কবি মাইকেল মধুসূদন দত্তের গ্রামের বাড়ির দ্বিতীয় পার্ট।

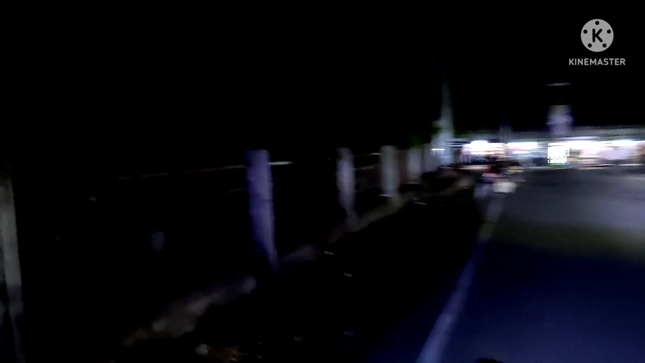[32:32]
এই হচ্ছে আমাদের সেই কাঙ্ক্ষিত যে গন্তব্যস্থলটি ছিল সেই সাগরদারি মাইকেল মধুসূদন